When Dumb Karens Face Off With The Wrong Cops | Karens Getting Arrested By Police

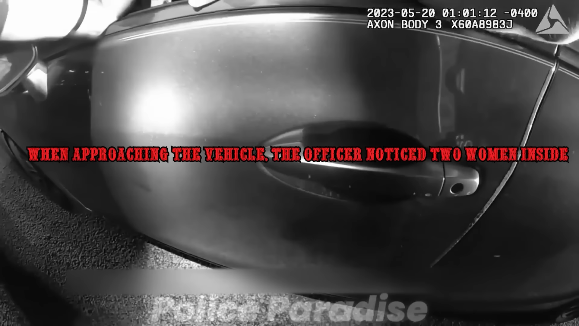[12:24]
When approaching the vehicle, the officer noticed two women inside. During the initial investigation with the driver,
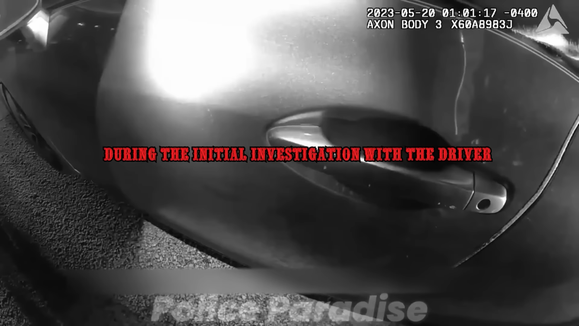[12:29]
the officer detected signs indicating the driver might be under the influence of substances.
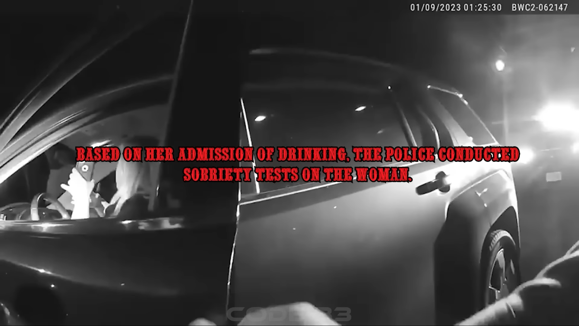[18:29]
Based on her admission of drinking, the police conducted sobriety tests on the woman.
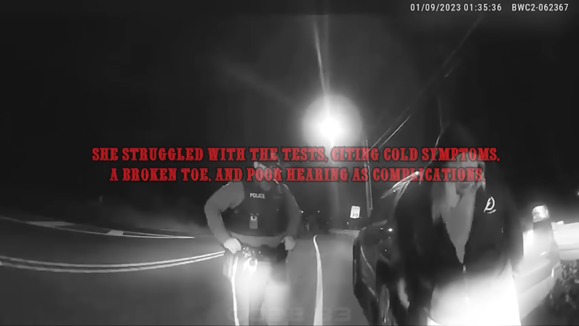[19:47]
She struggled with the tests, citing cold symptoms, a broken toe, and poor hearing as complications.
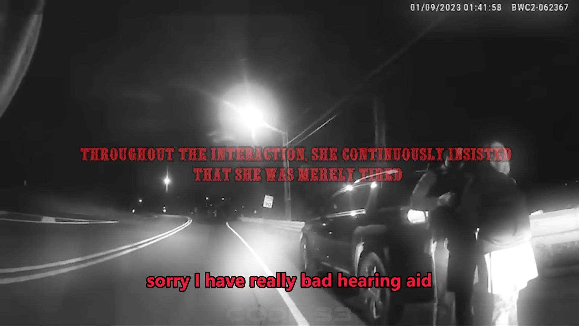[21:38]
Throughout the interaction, she continuously insisted that she was merely tired.
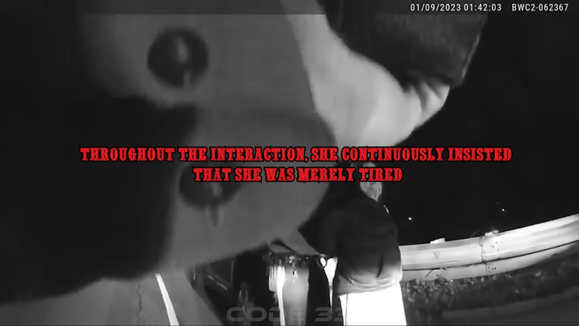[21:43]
The situation worsened when she failed to perform the field sobriety tests satisfactorily. Give me under arrest for suspicion of driving under the influence. All right, that's fine. Please don't hurt me, please. I'm not going to hurt you.